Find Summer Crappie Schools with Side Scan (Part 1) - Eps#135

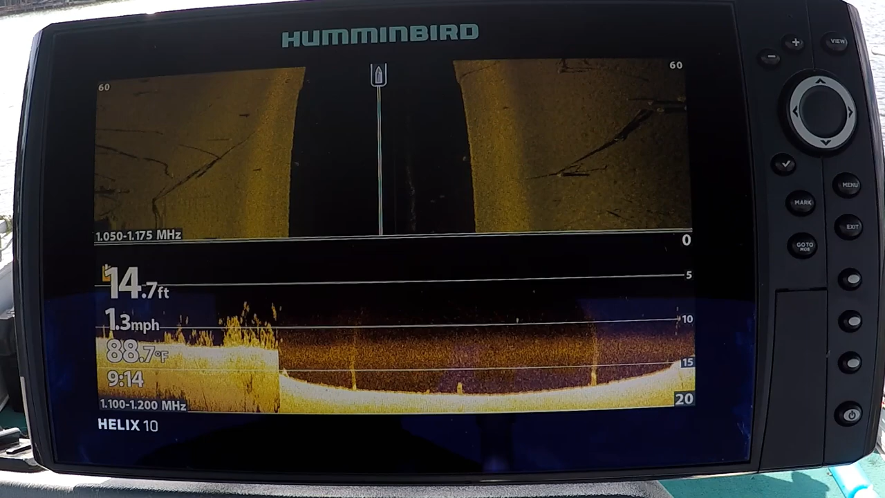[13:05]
On screen: depth 14.7 ft, water 88.7°F, speed 1.3 mph
So you can see the fish that are sitting on top of that.
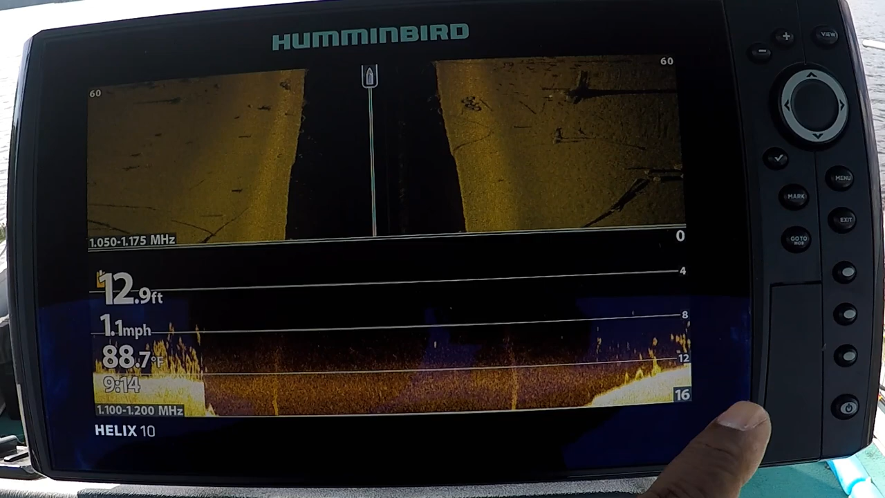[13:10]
On screen: depth 12.9 ft, water 88.7°F, speed 1.1 mph
All right, look down here in the lower part of the screen. You'll see a lot of stacked up crappie as well as some other type of fish. A lot of times when you're in an area that contains quality sized crappie, you'll find garfish, bass, obviously lots of bait fish. So it's not that you're just looking at 100% crappie here.
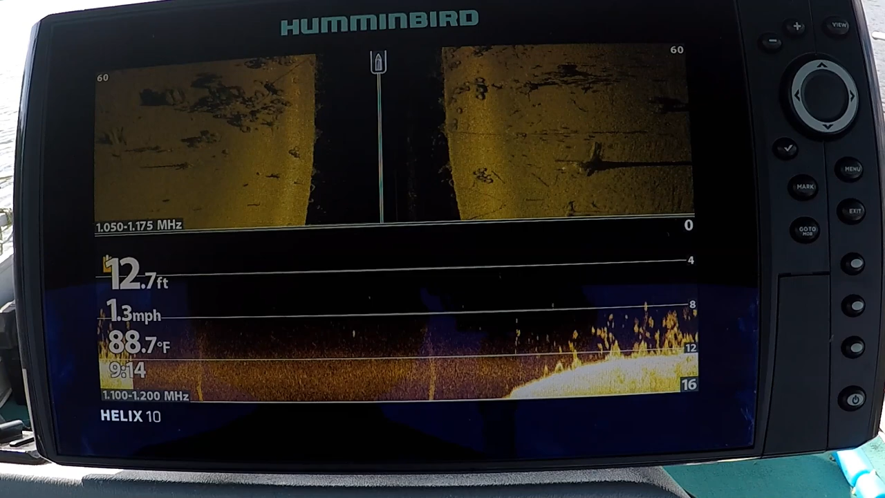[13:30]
On screen: depth 12.7 ft, water 88.7°F, speed 1.3 mph
There's always a varied mixture of fish types in this particular area. Now look, if you look up there towards the upper part of the screen, you'll see a bunch of white dots up there. Those are the fish that correspond to the fish you see on the structure down below.
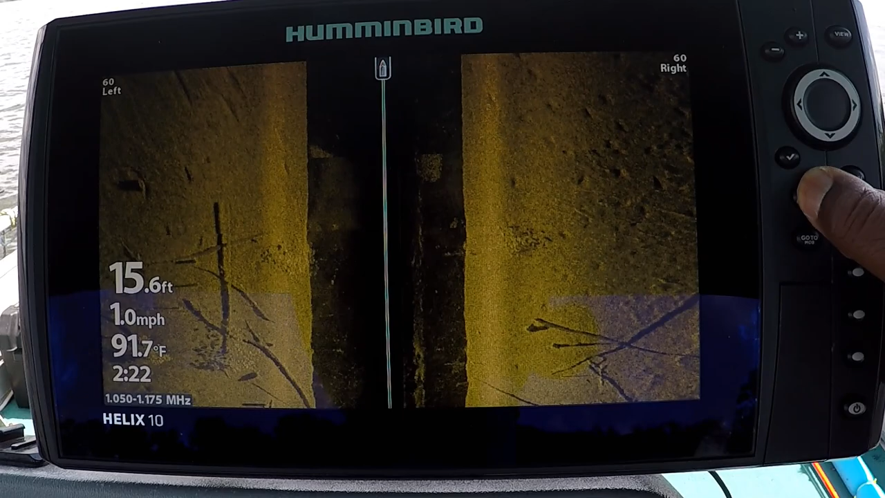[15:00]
On screen: depth 15.6 ft, water 91.7°F, speed 1.0 mph
Guys, this place is, I mean, it's just loaded with crappie up here.
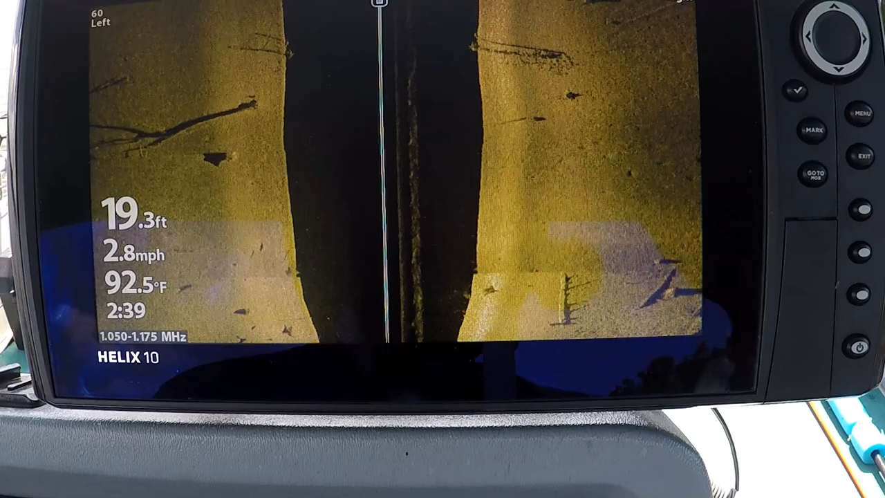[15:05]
On screen: depth 19.3 ft, water 92.5°F, speed 2.8 mph
A little nilly right there. Right there. Look at the shadows being cast from these fish, guys.
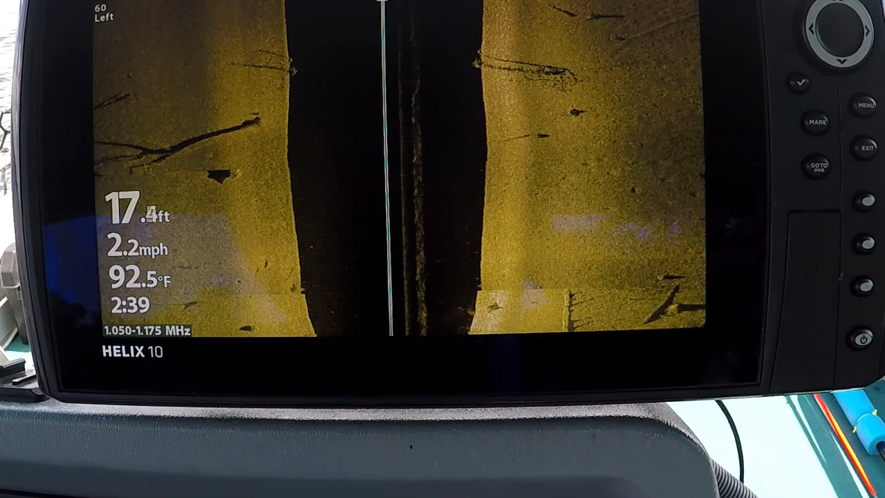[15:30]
On screen: depth 17.4 ft, water 92.5°F, speed 2.2 mph
Back, there were some fish there.